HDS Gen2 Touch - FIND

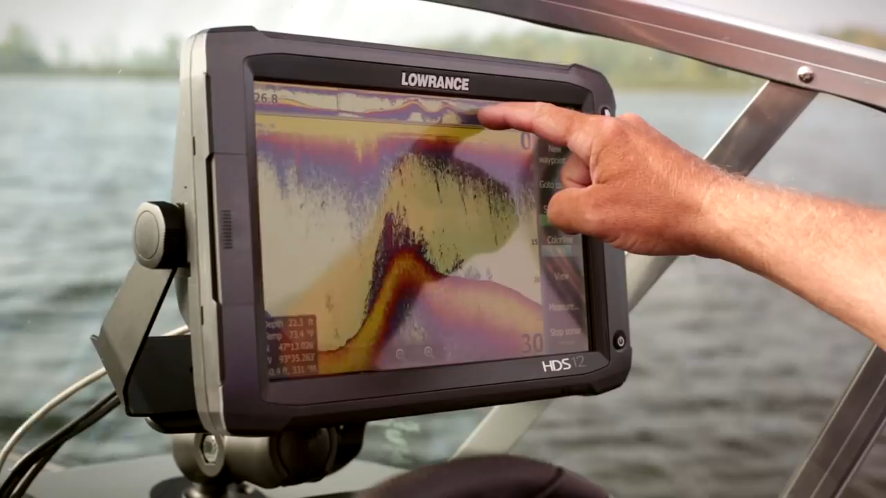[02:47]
I can touch the screen and it will put a waypoint right where those fish are located.
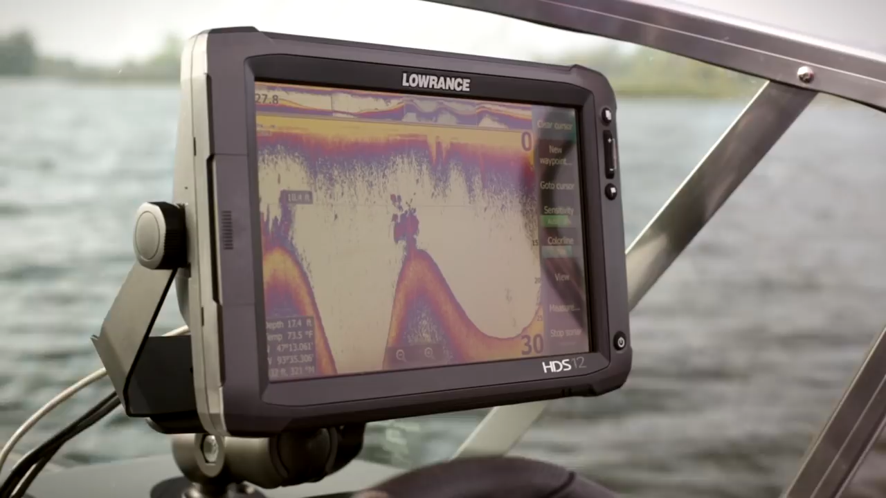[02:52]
Advanced sonar controls provide more powerful tools for the HDS Gen2 user.
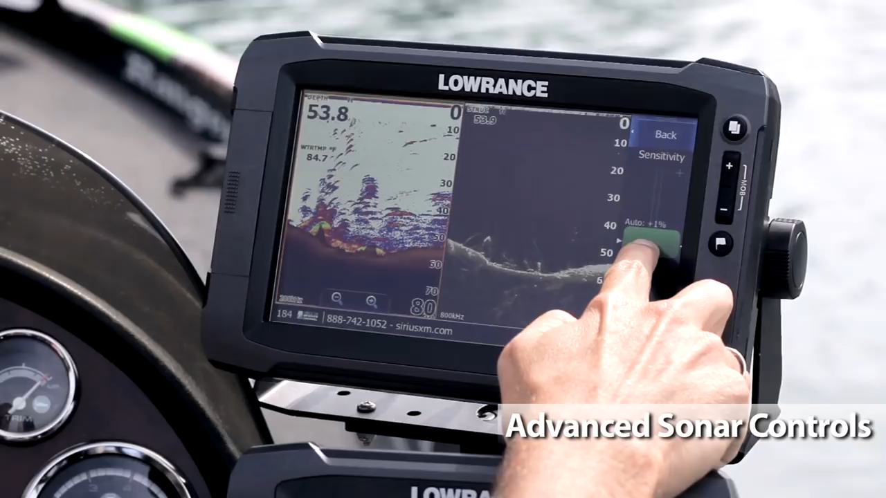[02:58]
For example, you can fine-tune sonar sensitivity to increase or decrease the detail on your screen even while in auto mode.